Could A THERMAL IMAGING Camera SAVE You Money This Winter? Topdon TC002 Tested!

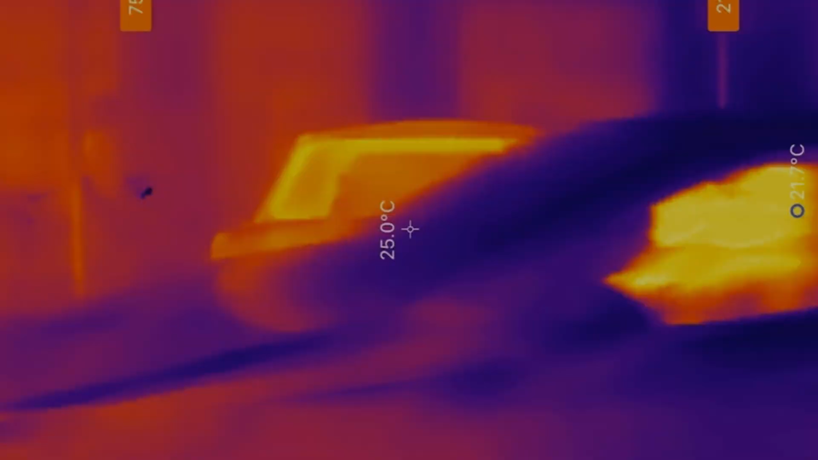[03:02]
On screen: spot 25.0°C
Well first off you might say do a thermal image of your Citroen Ami.
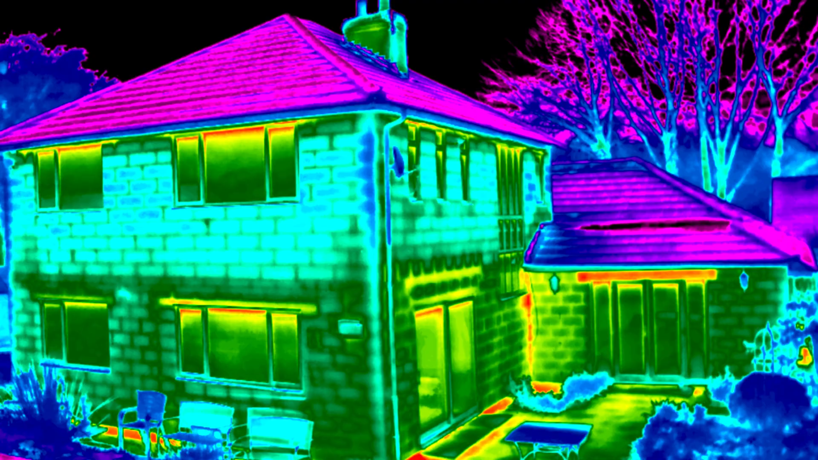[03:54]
Now if you were to go around your living room, your attic, your kitchen, any of the rooms in your house and use this to video them, what you can then see is where the heat is escaping in winter.
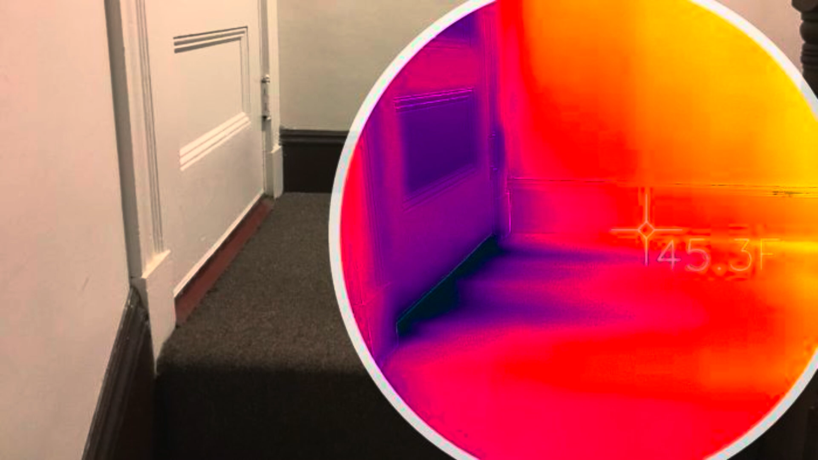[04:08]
You can see where the drafts are coming in, you can see where your money is quite literally flying
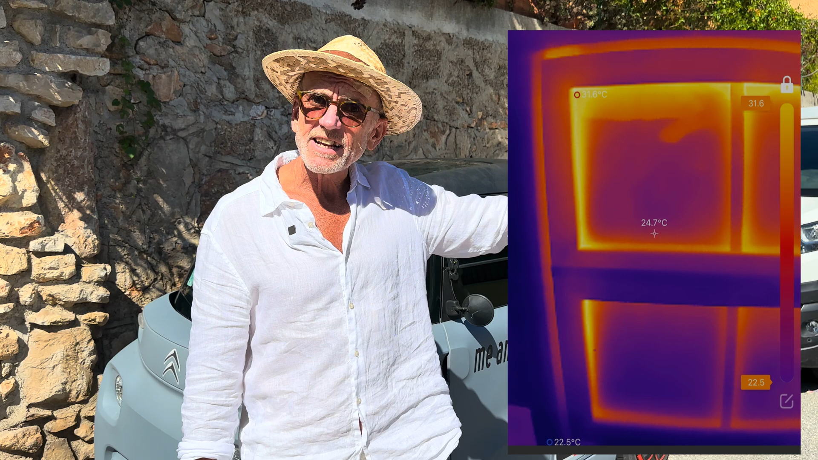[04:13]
On screen: spot 24.7°C
out the door or under the door or round the curtains. So you know, this thing can tell you where you need to insulate.
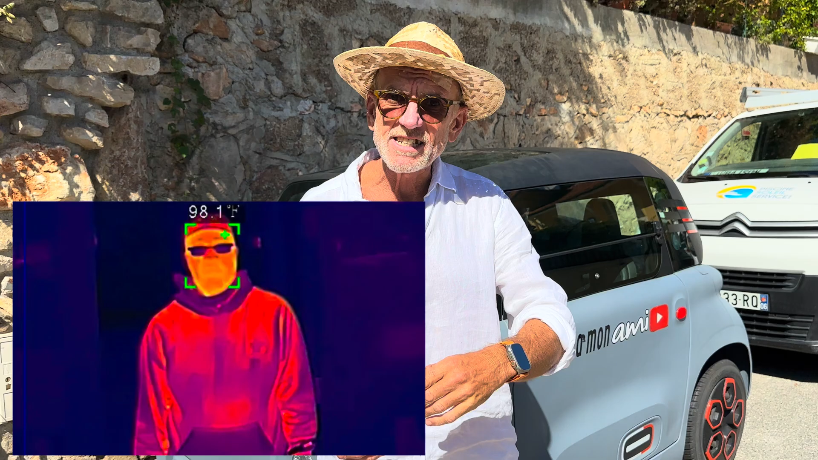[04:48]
On screen: spot 98.1°F
Now, not just to detect people in the dark, in your bushes, in your garden, but you can use it to actually check the temperature of somebody.
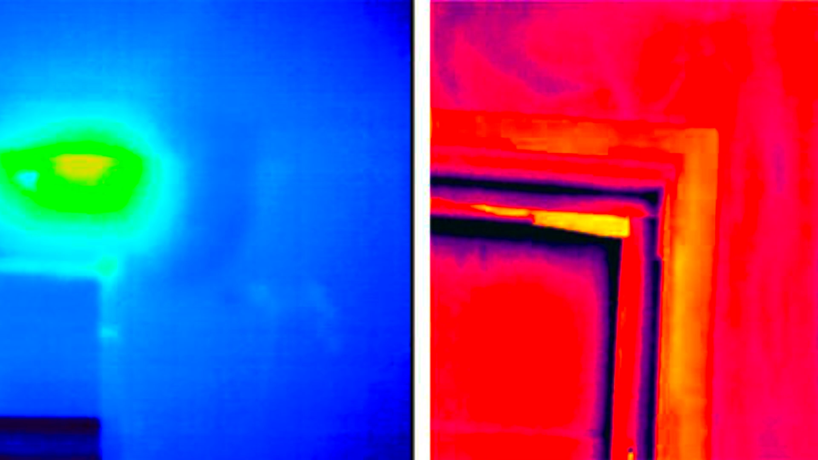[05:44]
try and then work out why there is this cold spot on the image. And it may be that perhaps you've just got this very, very slow leak that, of course, slow leaks become fast leaks eventually, and they cost.